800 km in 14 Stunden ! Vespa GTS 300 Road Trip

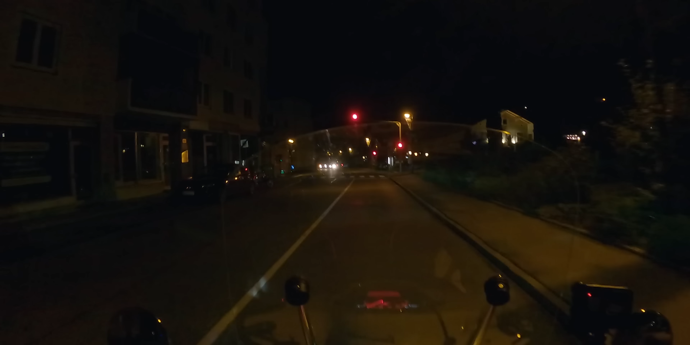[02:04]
Ich habe mir heute so eine gelbe Warnweste angezogen, denn jetzt ist es noch dunkel in aller Frühe
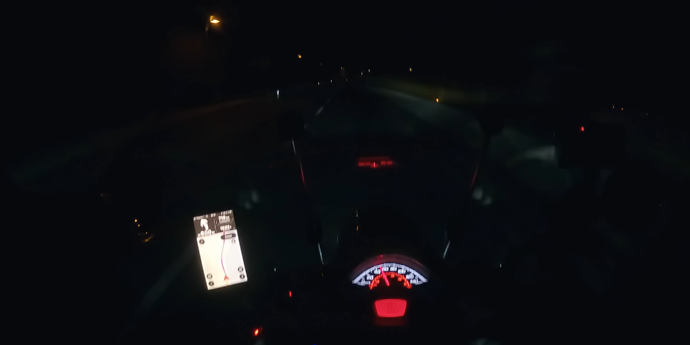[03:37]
fahren, ohne mir da Gedanken zu machen, wann die nächste Tankstelle kommt und wenn ich da wieder stoppen muss und kann erstmal ein bisschen die Fahrt genießen. Ja, jetzt sieht man natürlich leider nicht so viel,
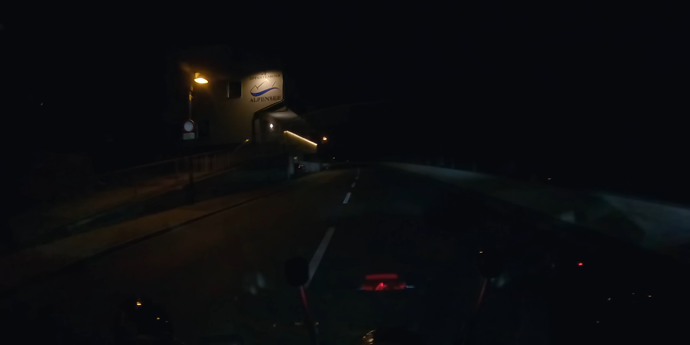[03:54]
denn wir haben es noch mitten in der Nacht fast. Na, jetzt nicht mehr. Jetzt ist schon 6. In 20 Minuten oder 40 Minuten, ich glaube 6:40 Uhr ist Sonnenaufgang. Dann mache ich die Kamera mal wieder an und dann können wir auch noch ein bisschen was von der tollen Landschaft sehen.